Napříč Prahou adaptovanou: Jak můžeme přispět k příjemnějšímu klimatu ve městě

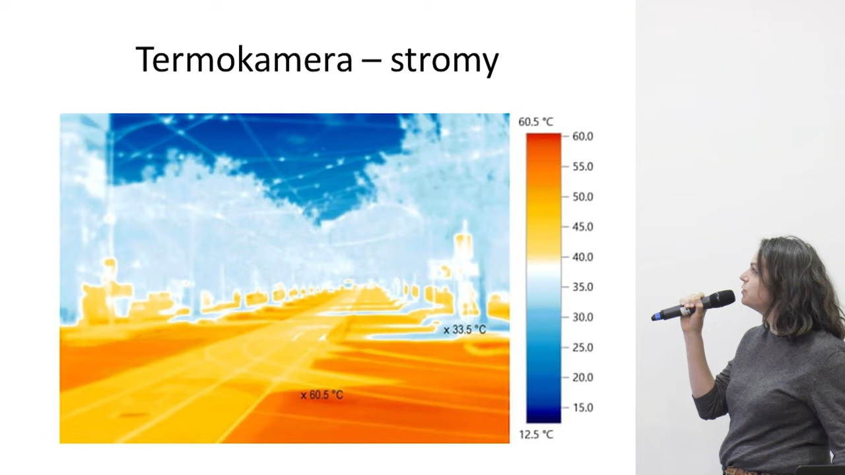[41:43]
On screen: scale top 60.5°C, scale bottom 12.5°C
jaký je to rozdíl, když tam ten strom je a když ne. Vlastně ta modrá část tady
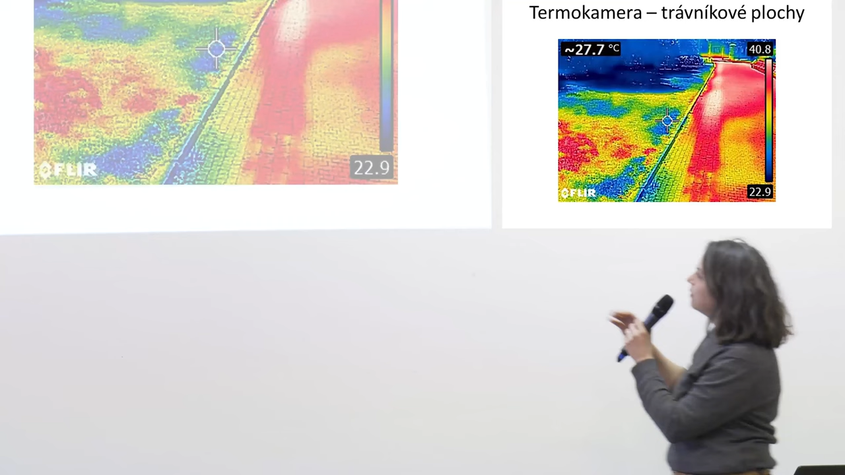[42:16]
On screen: spot 27.7°C
Tady pro příklad je zase plocha zadláždění a trávníku
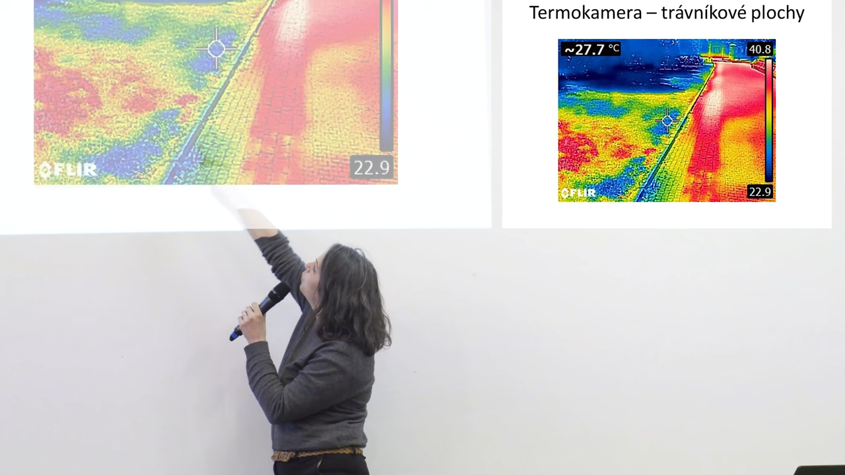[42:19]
On screen: spot 27.7°C
a tam ty modré plochy to je opět stín nějakého stromu.
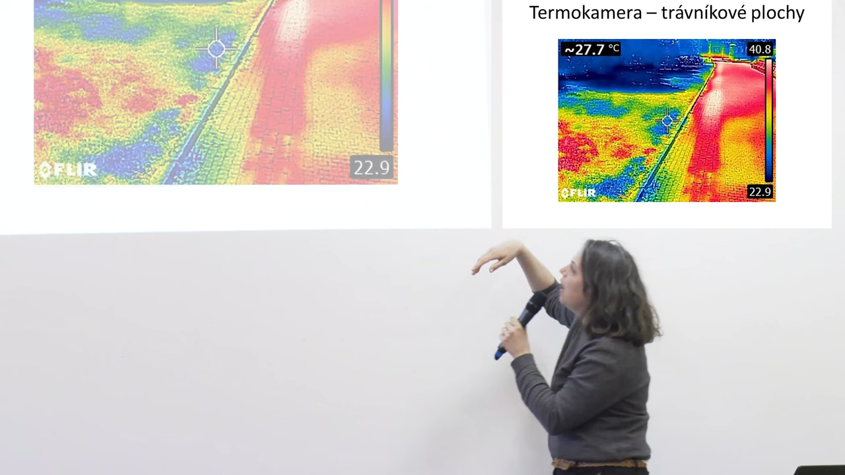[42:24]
On screen: spot 27.7°C
A vlastně na tady tom si můžete všimnout, že to, kde je rozpálená ta dlažba na nějakých 40 stupňů,
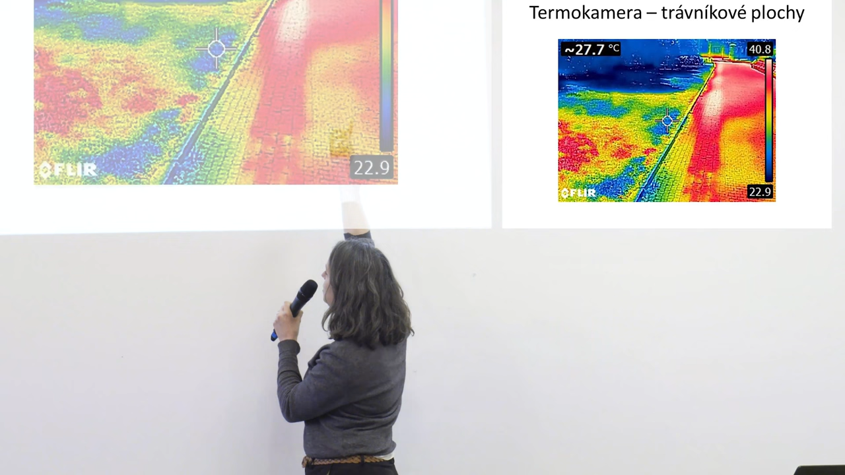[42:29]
On screen: spot 27.7°C
takže vlastně ten trávník to nedokáže jakoby absorbovat, nedokáže to shladit. Takže vlastně v tomto je nám ten trávník dost k ničemu.
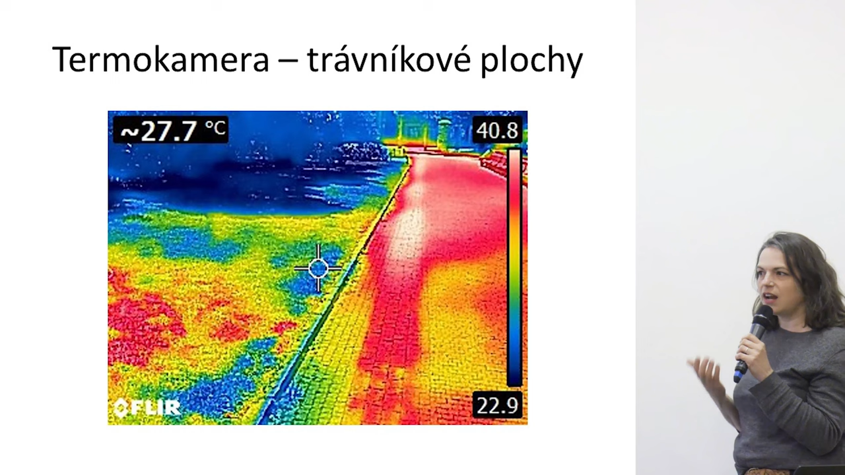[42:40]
On screen: spot 27.7°C
Že trávníkové plochy jsou vlastně strašně náročné, protože tam velmi se odpařuje ta voda
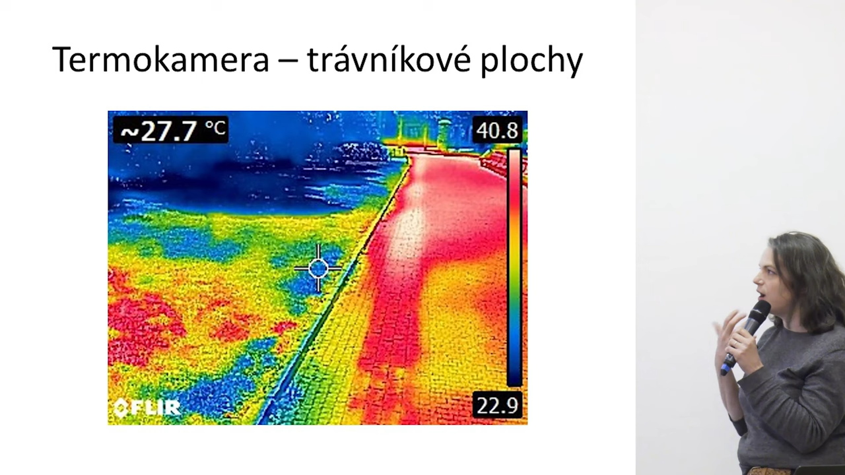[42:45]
On screen: spot 27.7°C
a nedokáže to ochladit okolní prostředí.
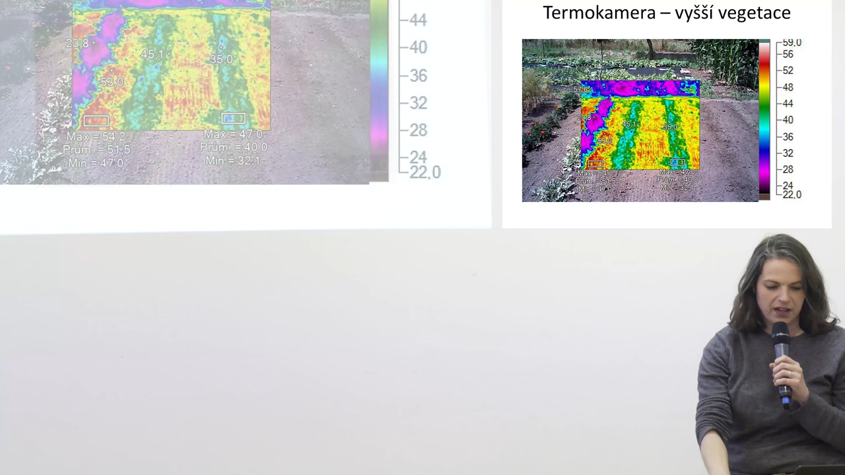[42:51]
Naproti tomu nějaký zelí, když to takhle hodně zjednoduším, nebo nějaká trošku vyšší vegetace, už je na tady tom mnohem líp,
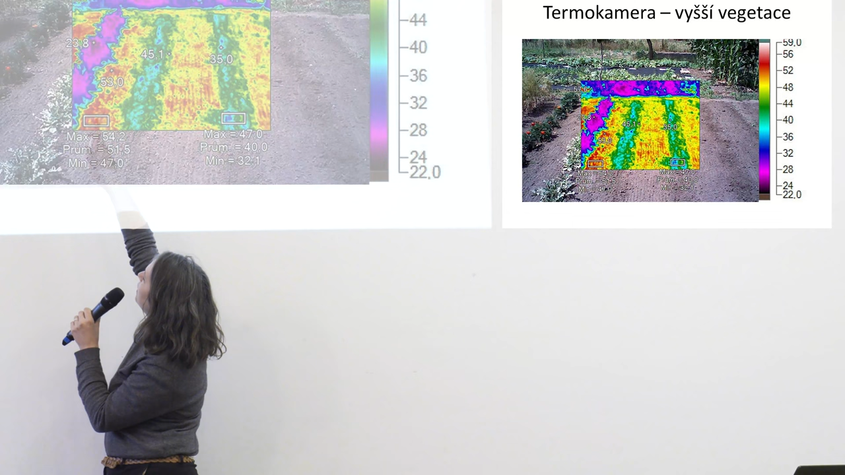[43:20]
tam je to třeba změřené tady, v tomto případě na 23 stupňů Celzia, což je vlastně docela příjemné.